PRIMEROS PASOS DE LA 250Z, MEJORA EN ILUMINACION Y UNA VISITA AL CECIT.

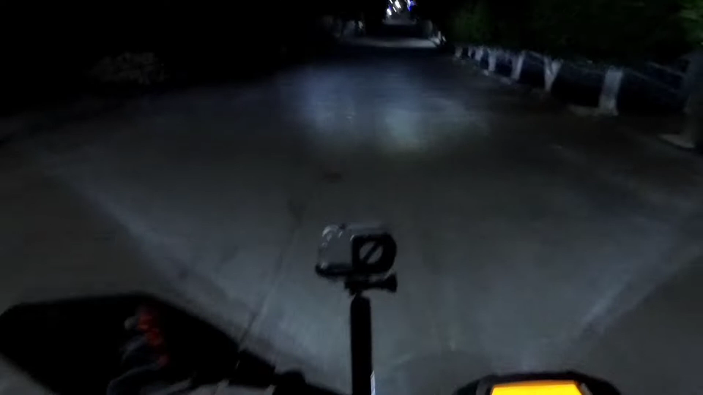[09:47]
Así sería con el puro faro principal.
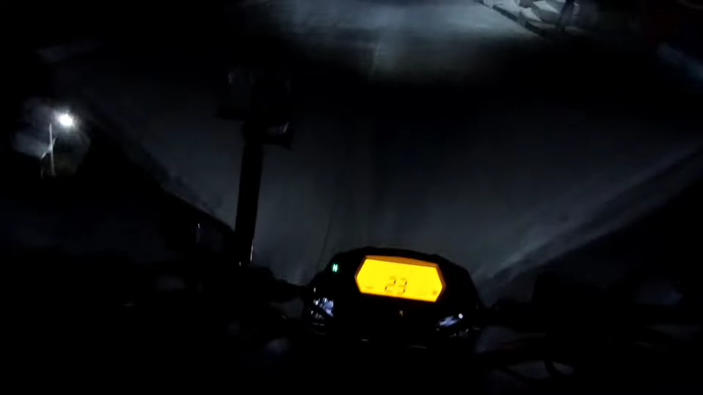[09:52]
Y esta luz amarilla que se ve cool.
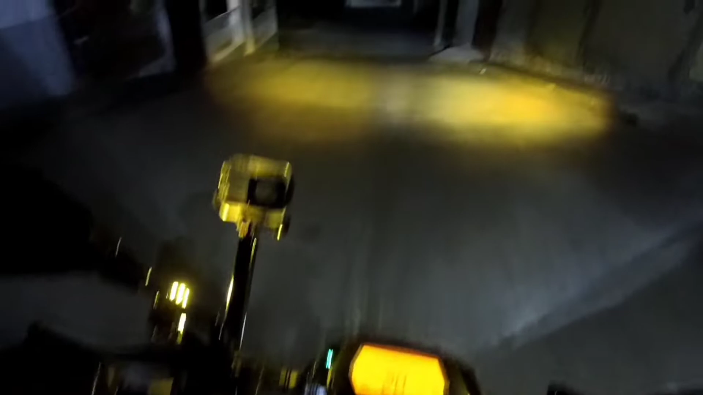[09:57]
Se ve bien cool. Se ve bien. Se ve bien.
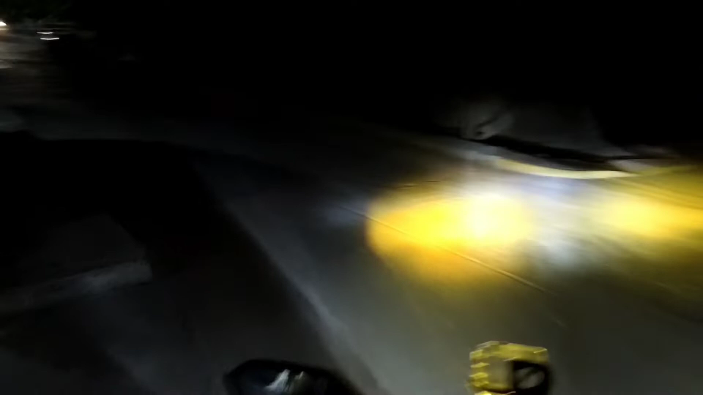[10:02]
La luz amarilla pues bien, bien. Esta luz amarilla nos hace un parote.
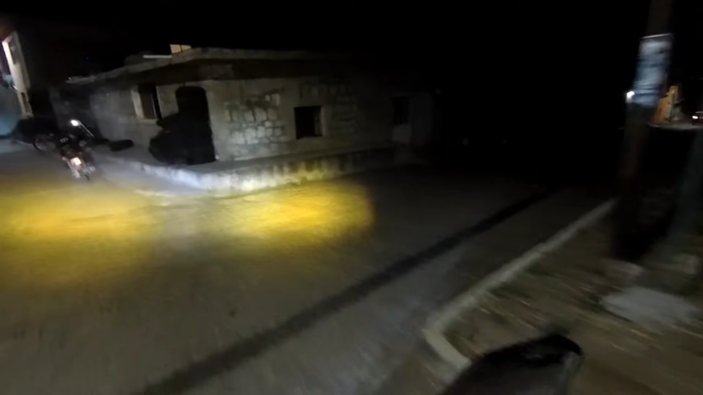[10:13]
Cuando está algo nublado, la luz amarilla penetra la niebla. Y nos ayuda mucho para que
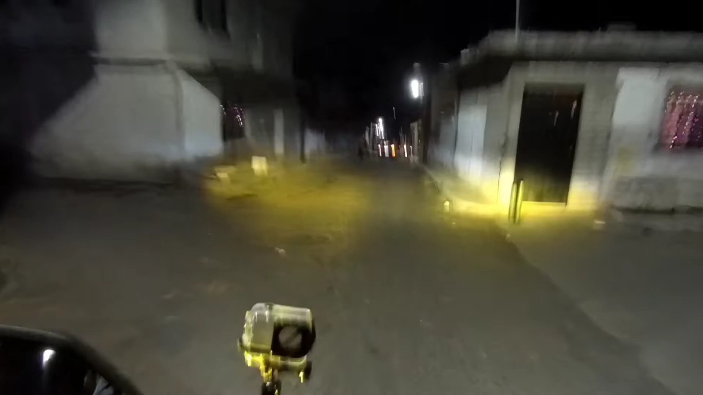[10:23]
los conductores que vienen hacia el frente o por la parte de enfrente nos puedan ver, nos puedan observar.
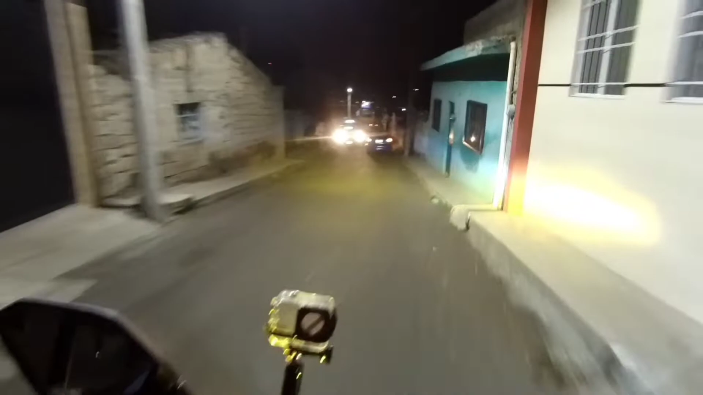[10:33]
Y pues reduce el riesgo de tener algún accidente.
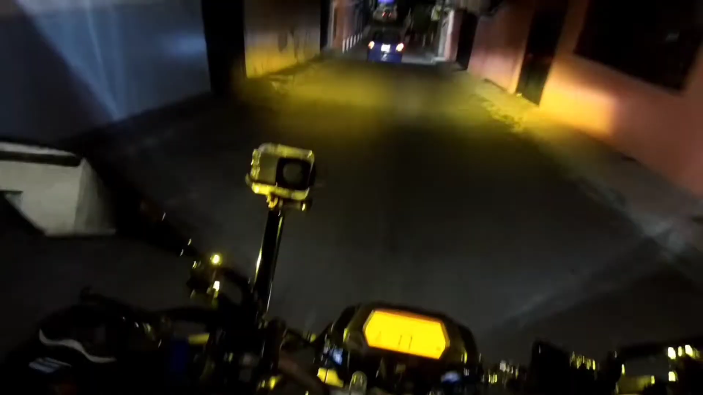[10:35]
Estas pequeñas lupas tienen dos colores que sería ese, el amarillo,
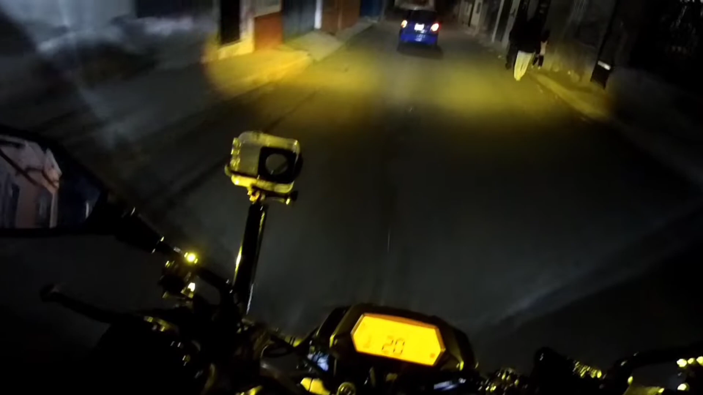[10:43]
y le puse un switch de doble paso que al momento de accionarlo se convierten en blancas. Entonces es una, o son unas exploradoras a mi ver, a mi ver muy buenas. Y el rango de iluminaciones es bastante bueno también.
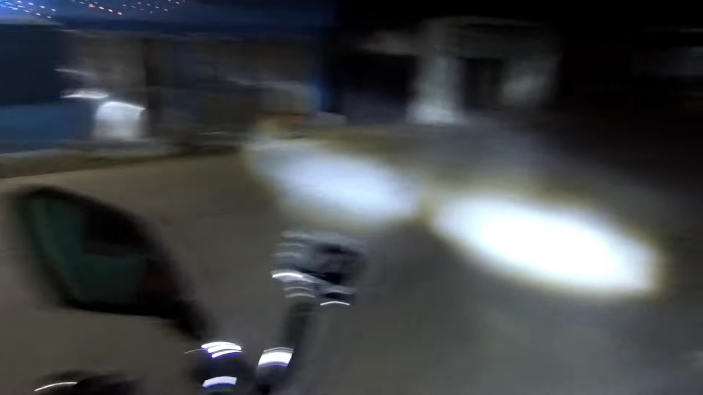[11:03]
Tiene por ahí su corte, su corte de luz,
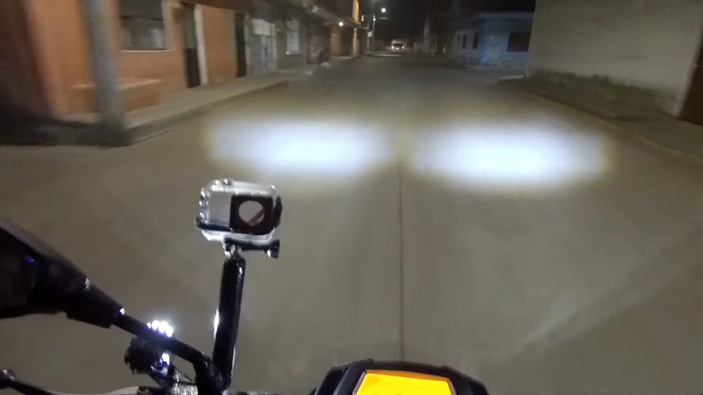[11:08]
pero las amarillas se ven, se ven muy bien.